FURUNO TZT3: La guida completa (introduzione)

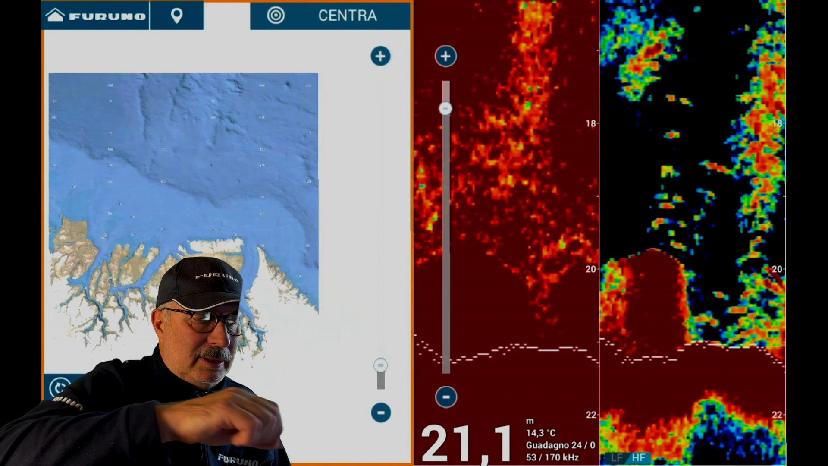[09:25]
On screen: depth 21.1 m, water 14.3°C
Cartografia andiamo a vedere appunto dove ci troviamo.
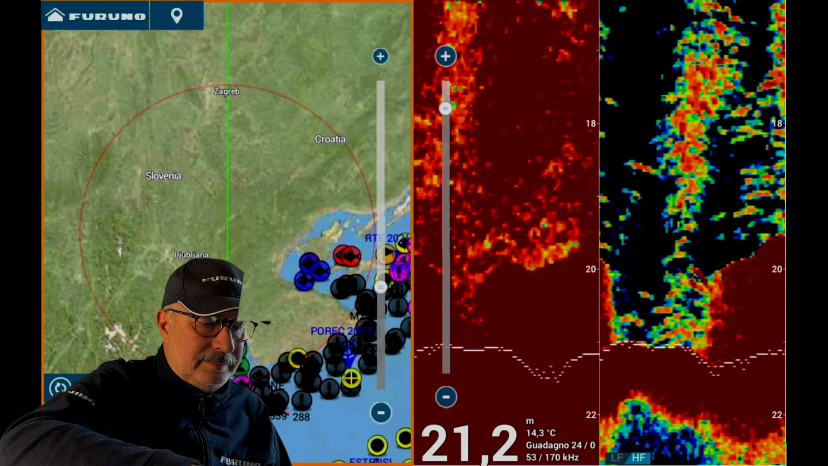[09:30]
On screen: depth 21.2 m, water 14.3°C
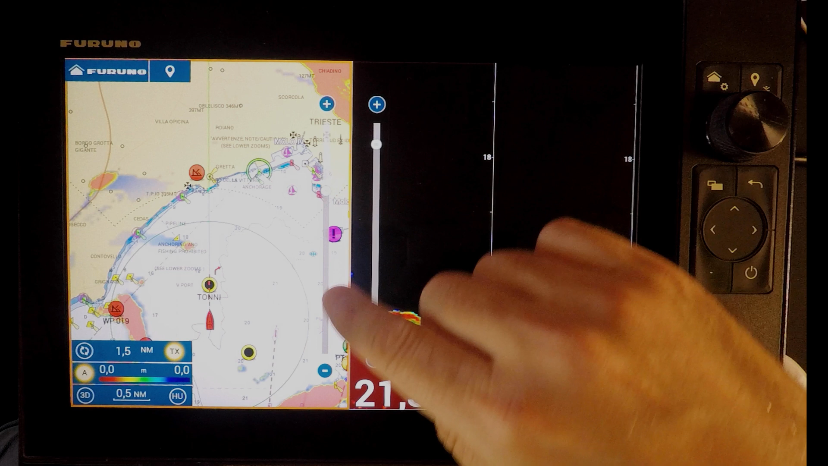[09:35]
Io in questo momento ho attivato la parte cartografia. Se vado da quest'altra parte, ovviamente posso attivare il ecoscandaglio. Torniamo sulla cartografia. Come vedete, di default mi ha messo anche un radar, un overlay.
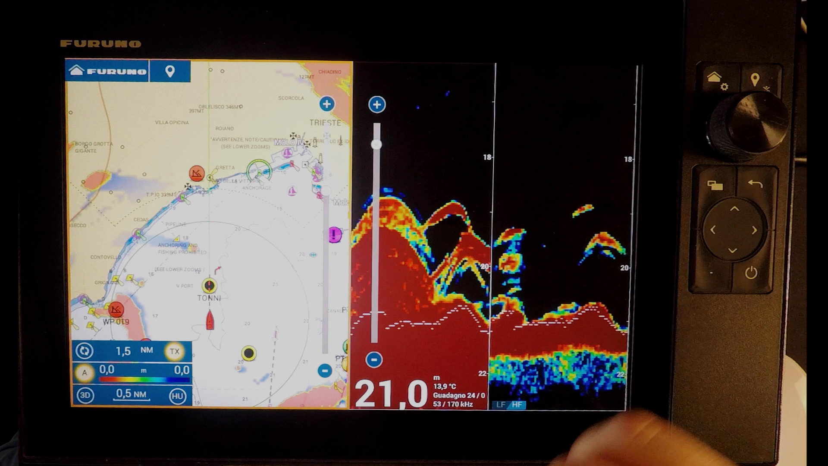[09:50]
On screen: depth 21.0 m, water 13.9°C
È sempre un demo, ricordo. Con la carta attivata, scorro verso l'alto,
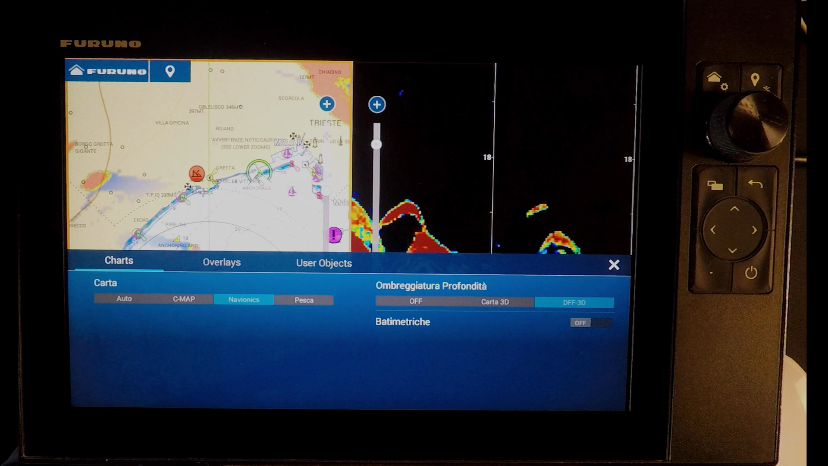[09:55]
vado sugli overlay e tolgo
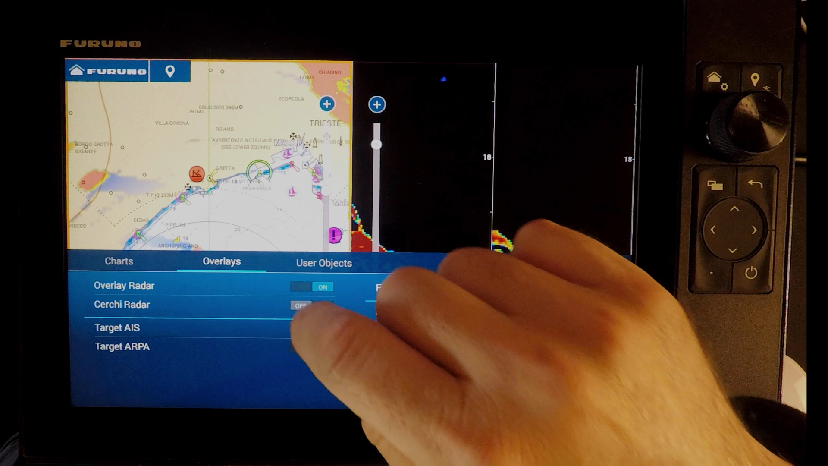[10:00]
gli overlay che a me in questo momento non interessano. Come vedete, ho pulito tutto.
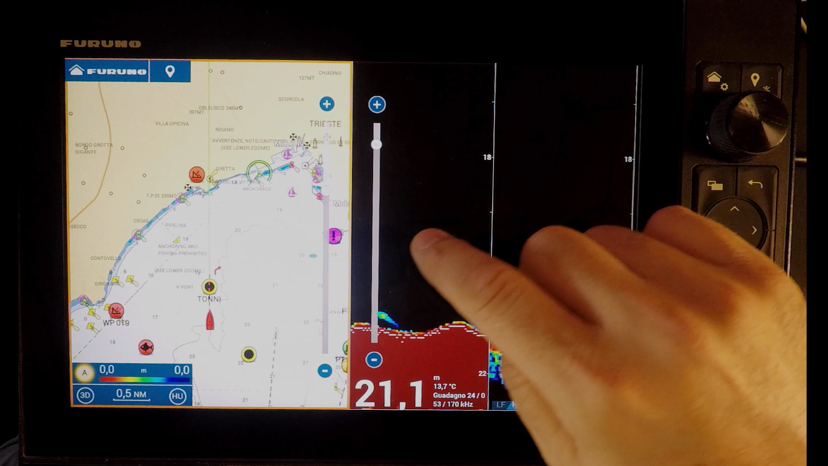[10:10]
On screen: depth 21.1 m, water 13.7°C
Se voglio andare a modificare l'ecoscandaglio, seleziono l'altra pagina, seleziono di nuovo il menu e qui posso andare a scegliere cosa voglio fare.
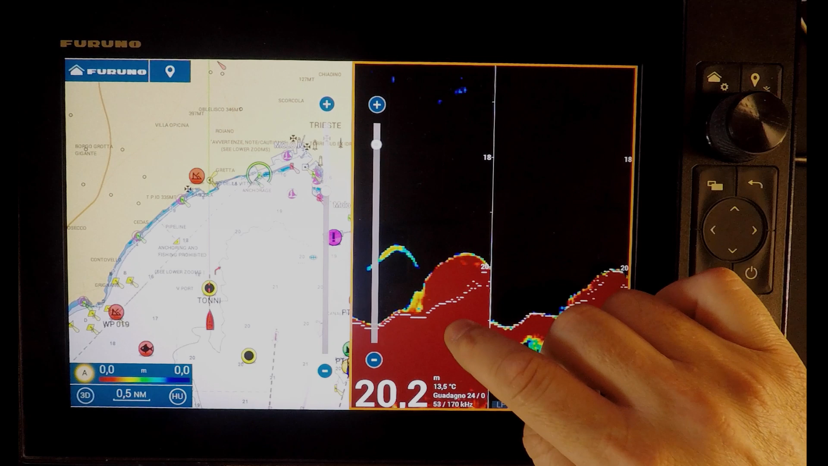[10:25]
On screen: depth 20.2 m, water 13.5°C
Per esempio, modifichiamo la visualizzazione.
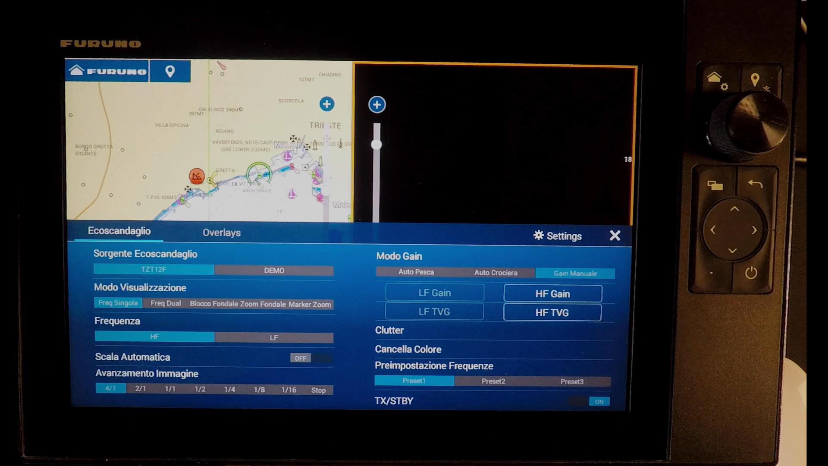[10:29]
Andiamo su frequenza singola. Come vedete, in questo momento ho la frequenza alta.
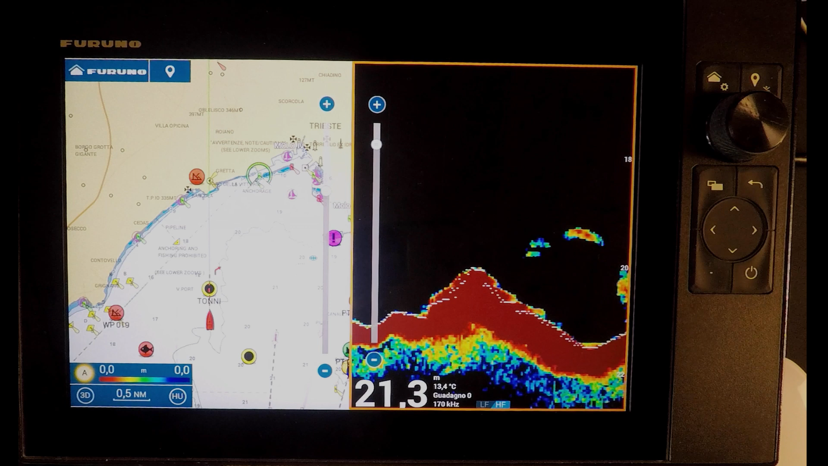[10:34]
On screen: depth 21.3 m, water 13.4°C
Voglio cambiare frequenza, basta toccare qui e passo sulla bassa. Come vedete, il gain è altissimo perché sono tutti manuale. Torno qui, vado sulla modifica del gain e vado
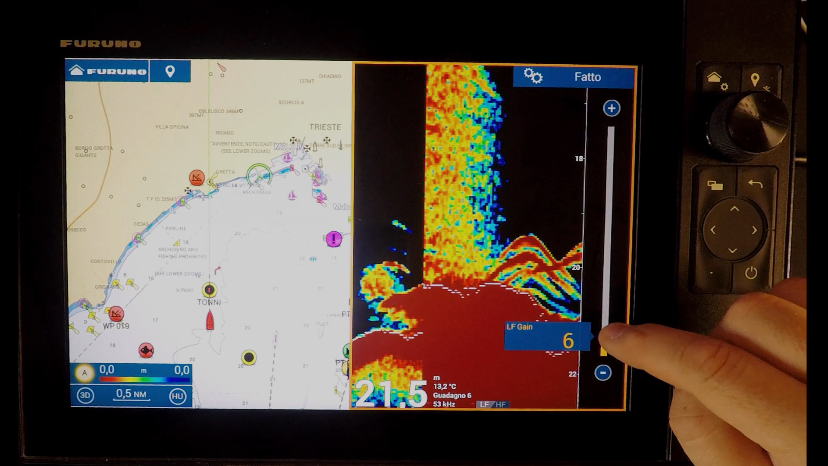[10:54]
On screen: depth 21.5 m, water 13.2°C
a regolarmi il gain nel modo corretto.
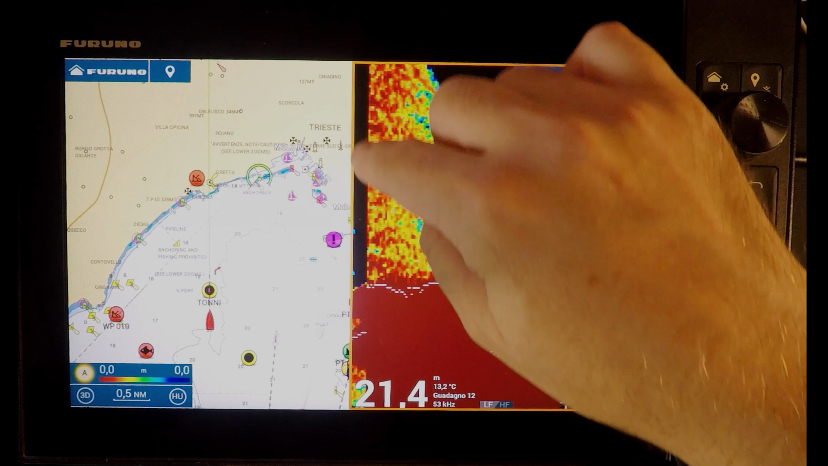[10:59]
On screen: depth 21.4 m, water 13.2°C
Salviamo anche questa pagina.
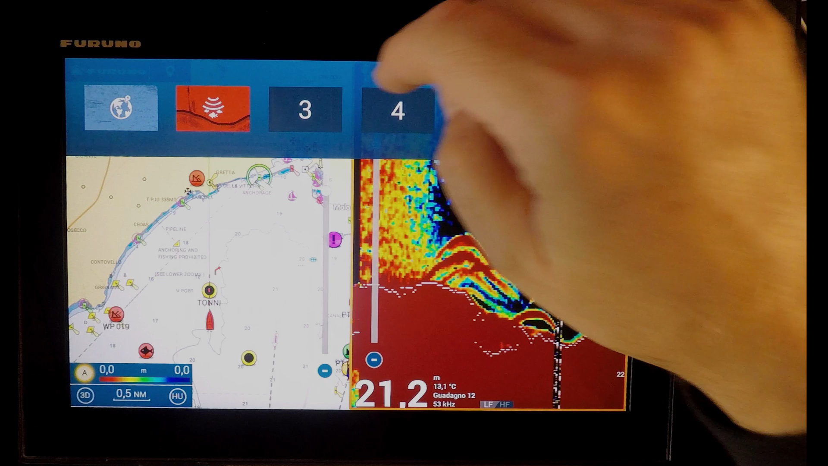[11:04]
On screen: depth 21.2 m, water 13.1°C
Basta toccare e la pagina è salvata.
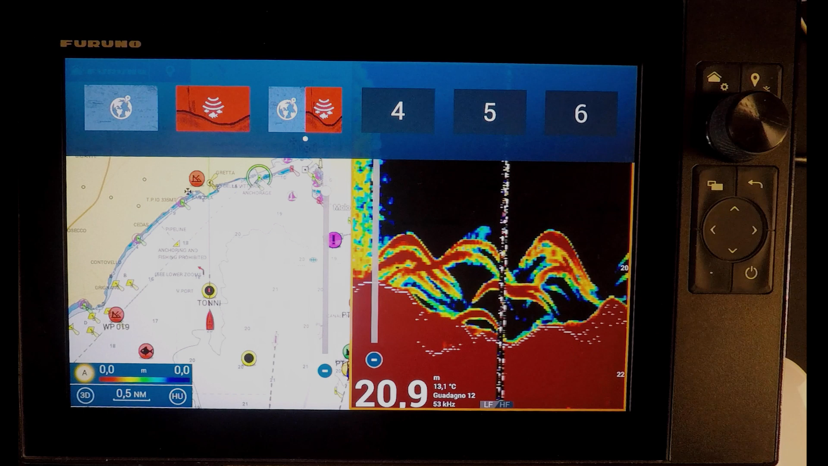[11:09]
On screen: depth 20.9 m, water 13.1°C
A questo punto andiamo solo su ecoscandaglio.
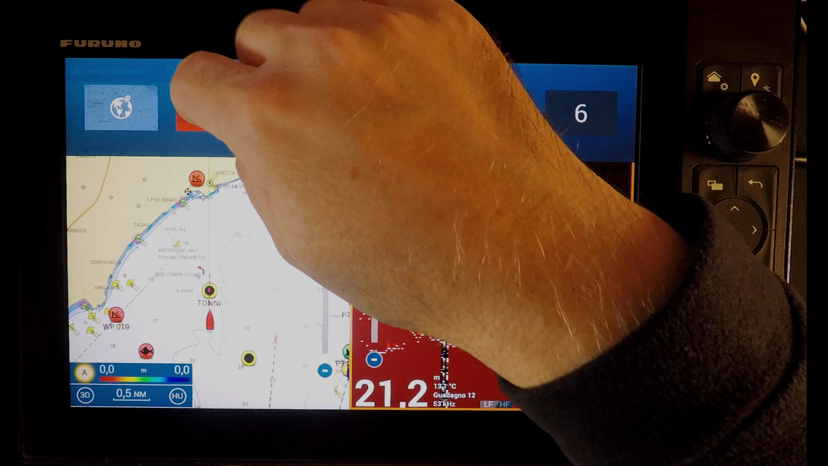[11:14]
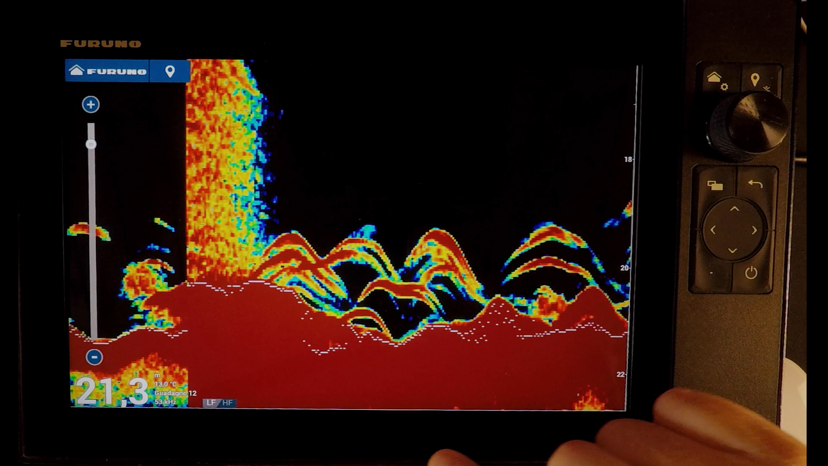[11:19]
Come vi dicevo, tutto molto molto semplice.
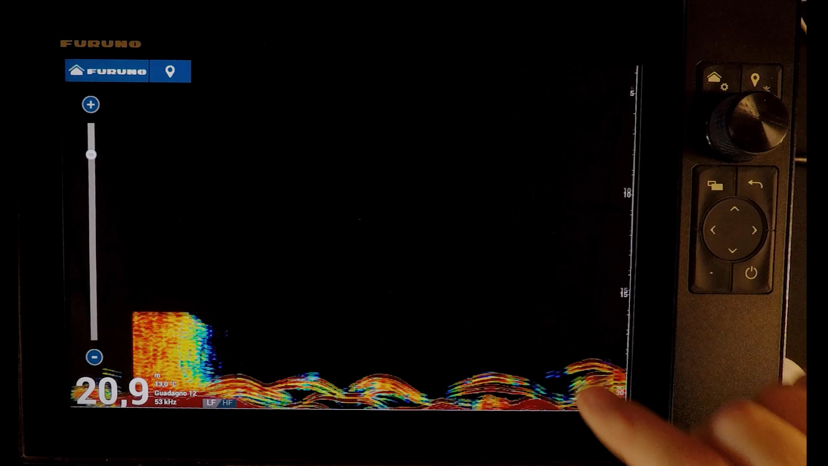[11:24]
In questo momento ho il range in manuale, quindi lo modifico con due dita.
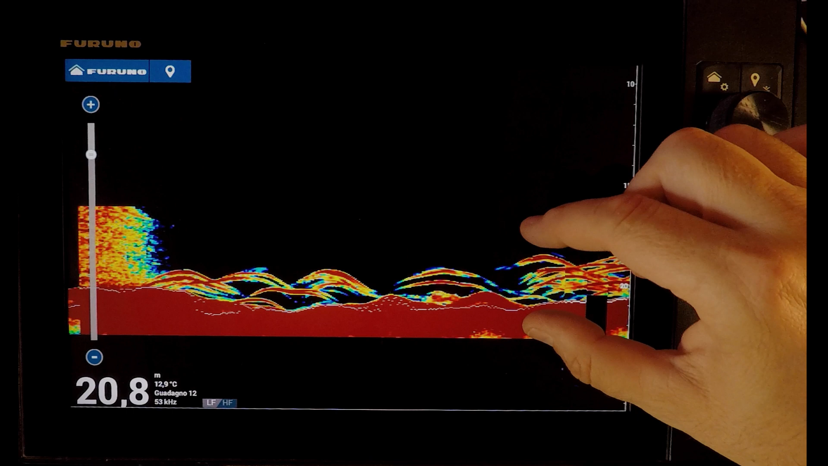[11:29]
On screen: depth 20.8 m, water 12.9°C
In questo momento sto operando con lo shift. Ho fatto un video sullo shift. Andatelo a cercare sul canale. Perché bisogna usare lo shift e non lo zoom.
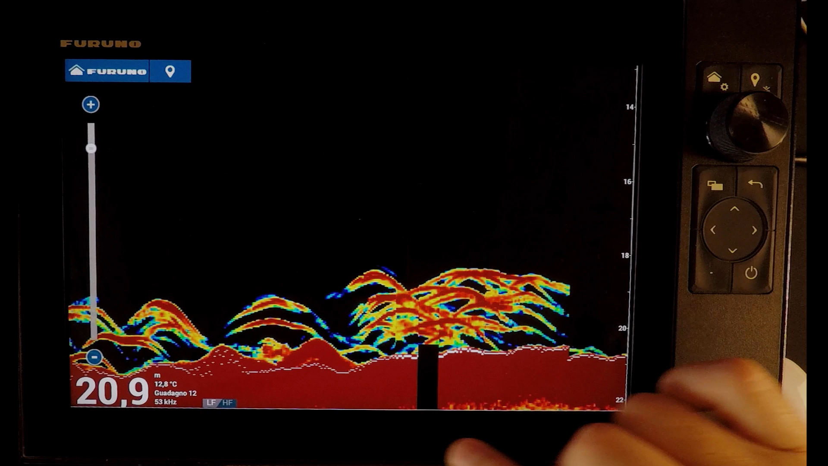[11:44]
On screen: depth 20.9 m, water 12.8°C
Per migliorare la visione posso usare anche il clutter.